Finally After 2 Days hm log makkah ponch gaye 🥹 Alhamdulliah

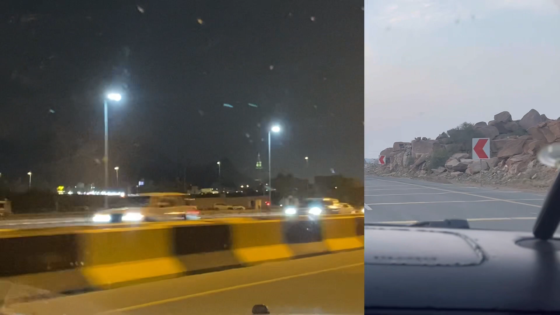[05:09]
لوگ دبائی سے ہم لوگ سعودیہ پہنچے تھے سب کو چھوڑے پڑا جب میں نے مکہ ٹاور
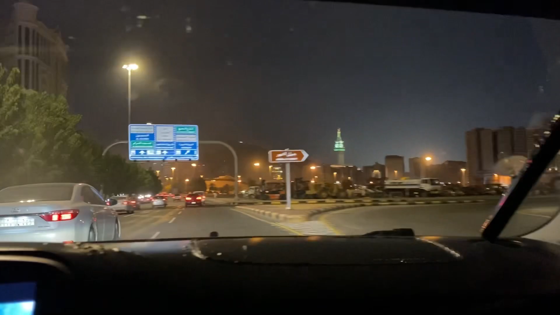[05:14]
دیکھا
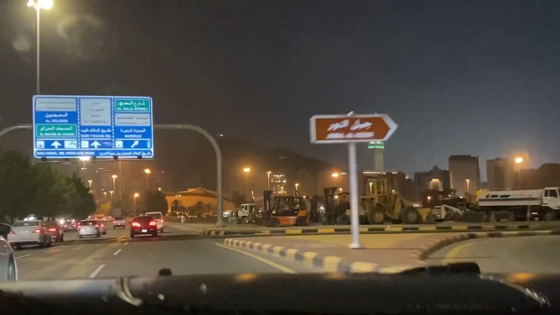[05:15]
سب سے پہلے اور میں نے اپنے ہزبن کو پکڑ کے پورا ہلایا میں کہاں وہ دیکھیں وہ دیکھیں مکہ ٹاور وہ جلی تب
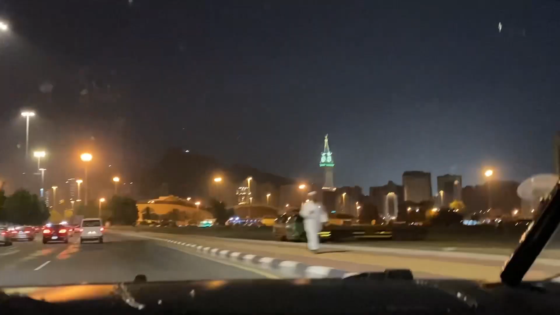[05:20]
بہت دور تھا مجھے کہے نئی نئی تمہیں نہیں پتا میں کہاں نئی میں کہاں مجھے یہی میرے دل